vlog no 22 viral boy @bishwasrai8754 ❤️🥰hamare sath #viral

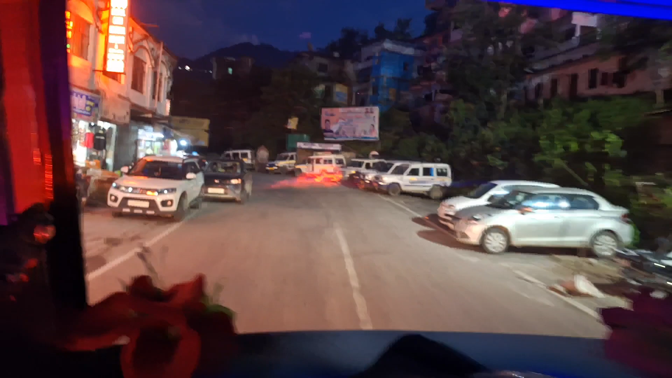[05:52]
बाकी मौसम के अपडेट बताऊं अभी आपको, ज़्यादा गर्मी भी नहीं है और थोड़ा ठंड सी है।
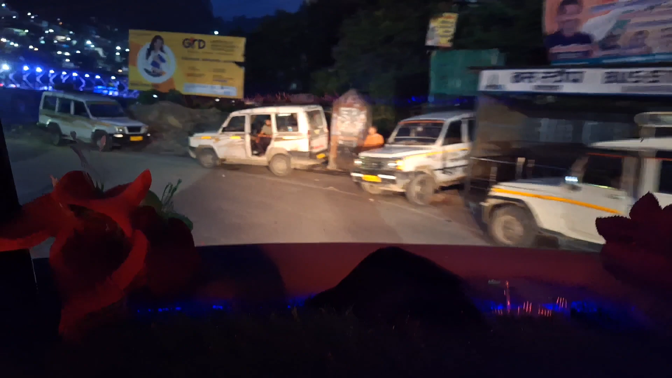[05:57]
बाकी यहाँ देखो दोस्तों, कर्णप्रयाग में सरकार ने ये लगा रखी लाइट
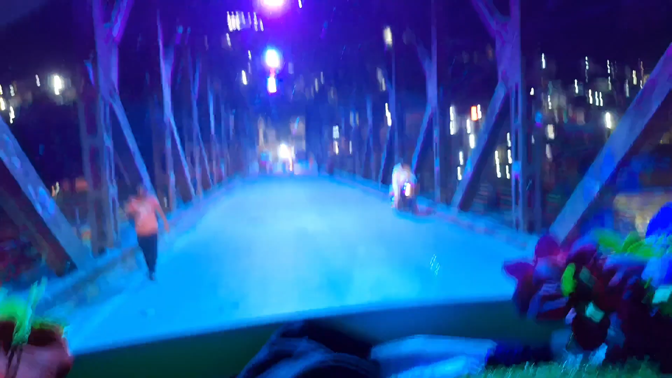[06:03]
पुल के नीचे एक अलग ही, और हमारी लाइट भी लग रही है,
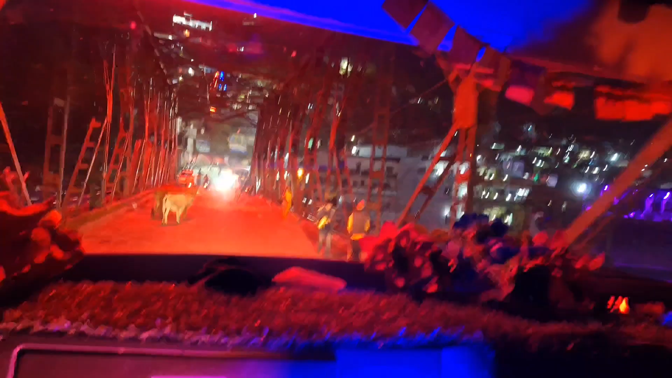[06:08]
ये वाली लाइट भी लग रही है, तो थोड़ा कॉम्बिनेशन बढ़िया बन रहा है।